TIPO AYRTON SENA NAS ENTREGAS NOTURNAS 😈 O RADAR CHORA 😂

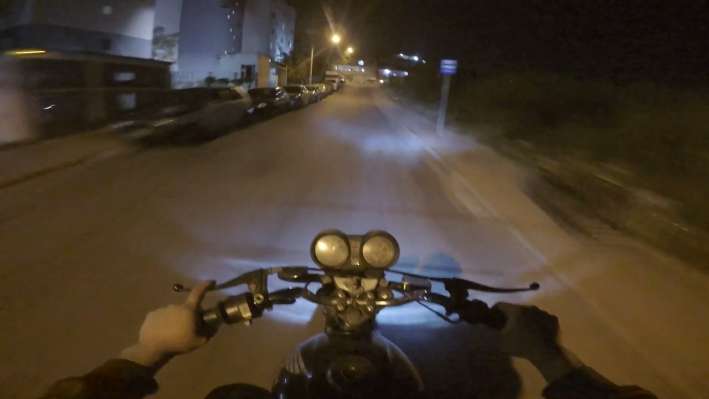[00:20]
Todo domingo, rapaziada Tem vídeo nas entregas Tá vendo aquele cartado lá em cima, mano? Algo uma viola Eu ia passar ali Quase que eu se estrepei Porque aquela viola aí só cabe carro, mano Parou um carro ali e já era E eu na maior isso Os caras logo me enquadrar Mano, não sei como é que esse motor Nunca travou, rapaziada
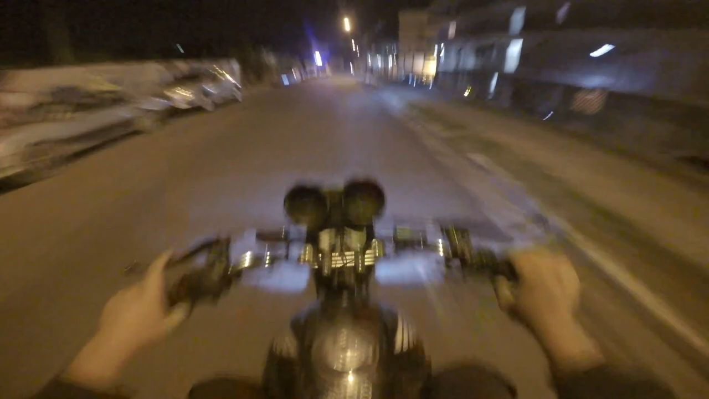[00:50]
Vocês estão acompanhando nos vídeos aí Quando eu vou trocar, olha, mano Quase não tem nada
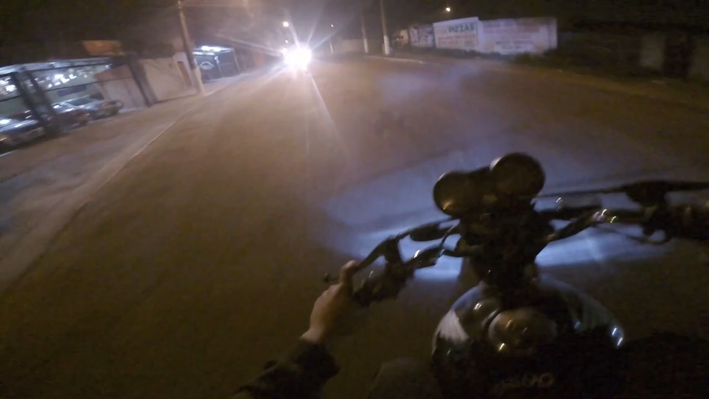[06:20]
você vai ver a rua aqui Se precisar Se motoboy é fácil Então vê esse caminho aqui Que eu vou fazer agora Dá atenção, mano Olha o breu que é, rapaziada